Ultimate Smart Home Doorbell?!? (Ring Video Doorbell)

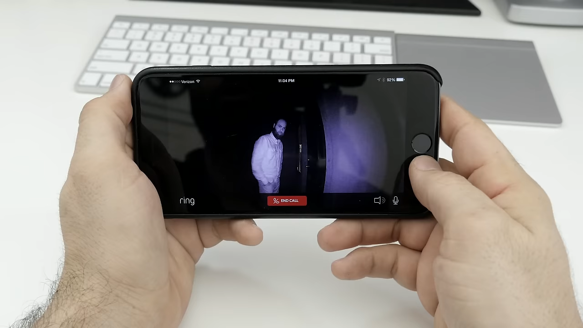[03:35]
Along with all of that, Ring also has night vision, so it can see in pitch black.